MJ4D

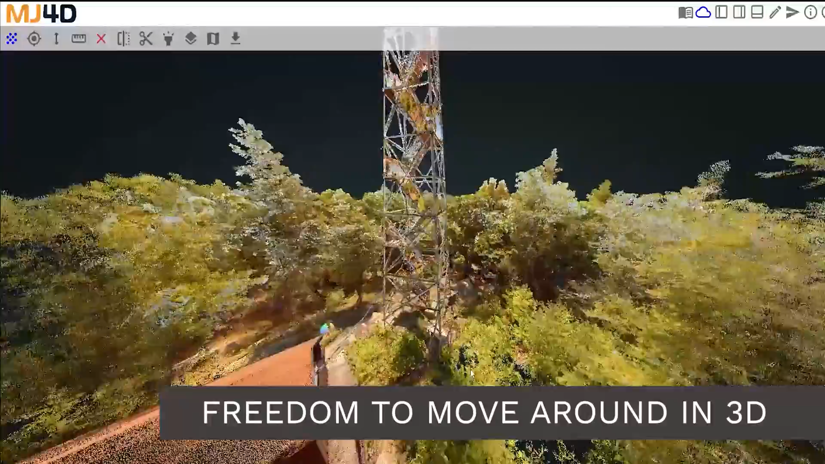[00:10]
With MJ4D, you have the freedom to move around in 3D.
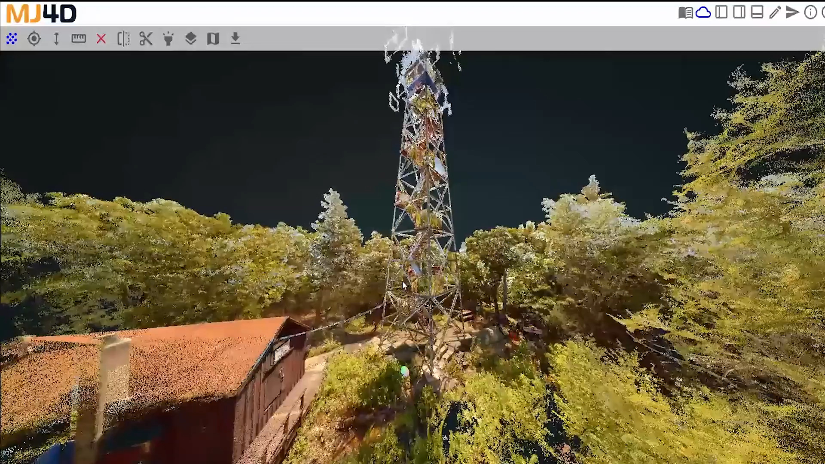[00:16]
Users are able to easily create cross-sections
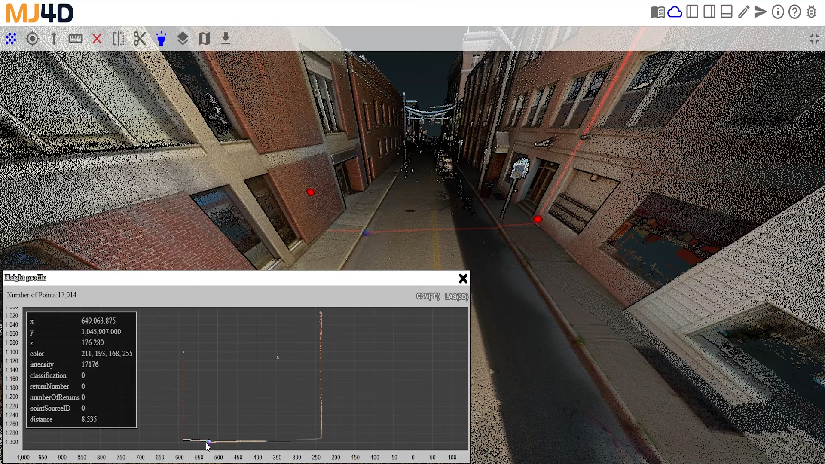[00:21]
and switch between views to enhance every detail.
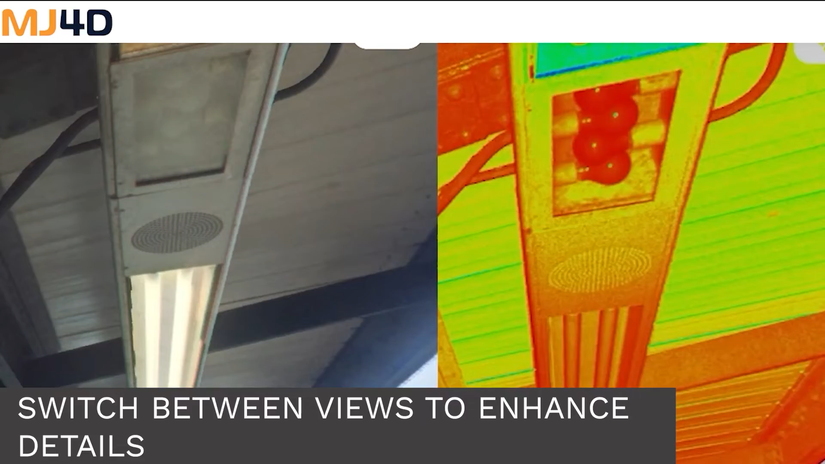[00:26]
Our software allows you to walk virtually through any site without actually being there.
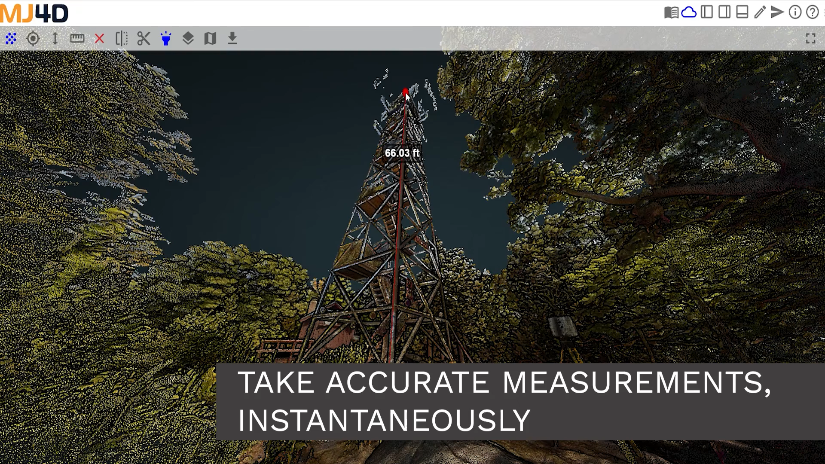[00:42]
you can capture accurate measurements in an instant and easily measure slopes.